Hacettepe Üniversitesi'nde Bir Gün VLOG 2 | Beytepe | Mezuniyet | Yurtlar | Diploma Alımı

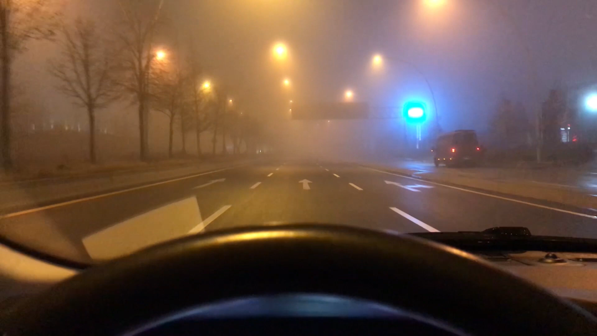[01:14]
Şimdi yavaş yavaş gidiyorum ama biraz da korktum açıkçası. Hiçbir şey gözükmüyor arkadaşlar.
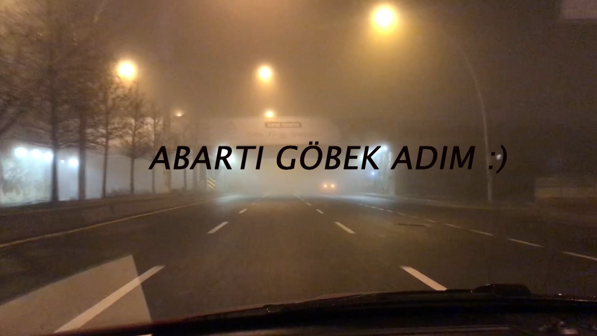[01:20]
2 metre öte gözükmüyor. Yani Ankara bir kere de şaşırtmıyor arkadaşım. Gerçekten Ankara bir kere de şaşırtma olur ya.